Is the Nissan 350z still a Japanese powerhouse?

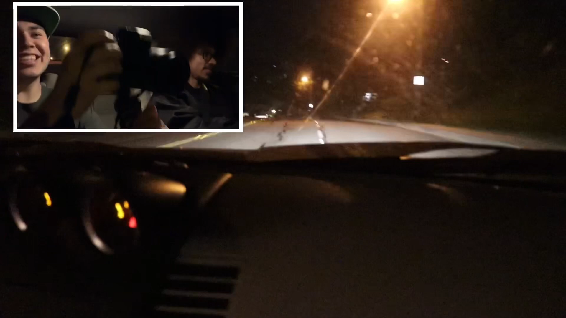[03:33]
wow that was nice that's so fun oh oh oh wow hopefully it's not a car this thing takes him like a jam oh yeah And how often do you do that, Jordan?
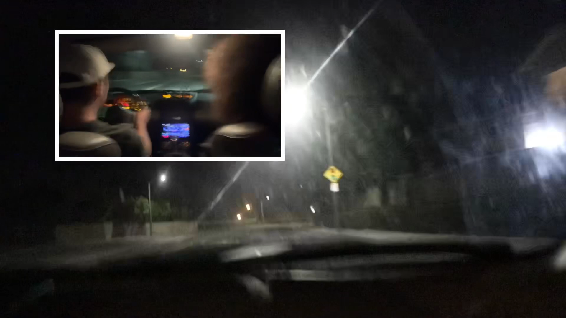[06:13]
Oh my goodness. Those brakes come in handy. They save the day. They save the day every time they ain't sluggish nothing those things stick. It's always good to know and trust your brakes Oh, yeah, no doubt about that.